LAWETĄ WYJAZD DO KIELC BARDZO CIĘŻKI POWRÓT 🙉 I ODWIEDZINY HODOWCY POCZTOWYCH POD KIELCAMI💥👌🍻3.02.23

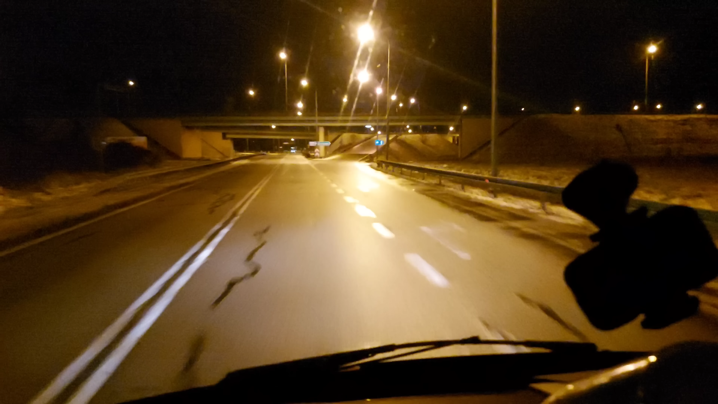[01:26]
I teraz lęki dajcie. Zobaczcie. Minus 2. Tak zamarznięte wszystko. Coś tam nagramy trasy troszkę. Pozdraw. Wsiadam do auto. Wylatujemy panowie na S7. Kierunek Warszawa. Troszkę temperatura wzrosła. 2,5 na minusie. Jest piąta dwadzieścia. Pięć. Nie. Piąta trzydzieści trzy.
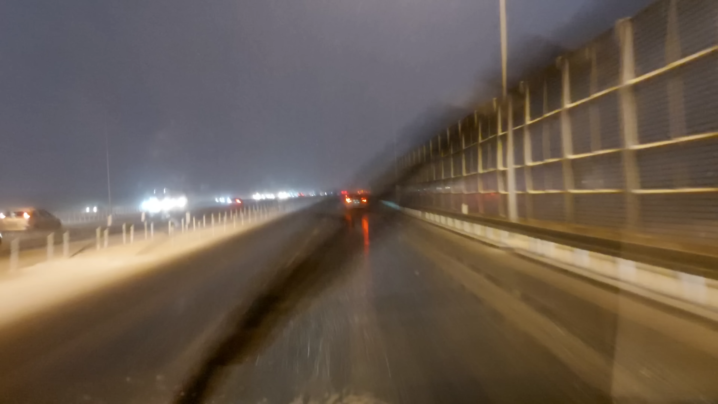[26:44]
Dobra, nie ma co przeginać. Lecimy sobie. 70 na godzinę. Pauzno. Siemaneczko. Panowie. W radiu mówią, że Warszawa tak zakarkowana przez tą zimę, że masakra. Tam ta strona wszystko stoi. Już nie wiem, z 15 kilometrów? Wszystko stoi albo jedzie pomalutku. My jakoś lecimy. Jesteśmy w Warszawie. Tragedia.
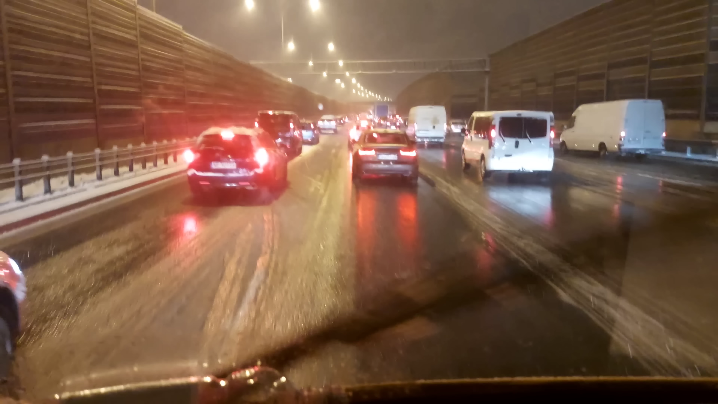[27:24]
Coś tam pomału się ruszają. Była, czy cały czas aż korki jakie. Światła. Dobra, pozdro. My lecimy, jak będzie korek na wylocie do Gramy. Panowie, my jeszcze w Warszawie, w Płowie. Jest godzina 18. Jesteśmy teraz my w korku. Jesteśmy jeszcze w czarnej dużej D. Niewytartej papierem talentowym. Dajcie spokój.
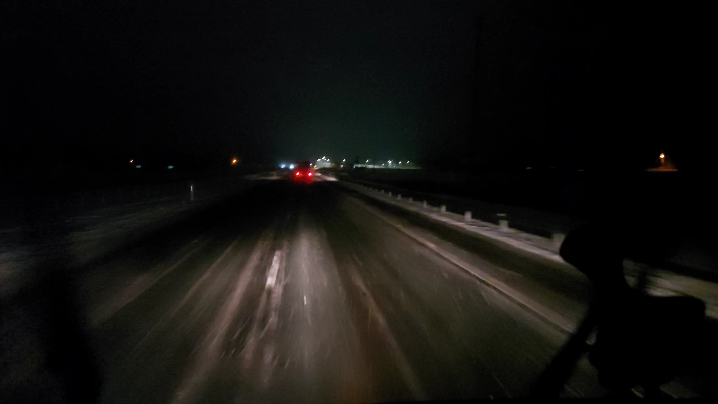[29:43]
Gdańsk 269. Nawet jeszcze nie ma. Uława 55. 200 mamy. Polsk dopiero mi daliśmy. I tak to wygląda. Pozdrawiamy. Bomby sobie włączymy.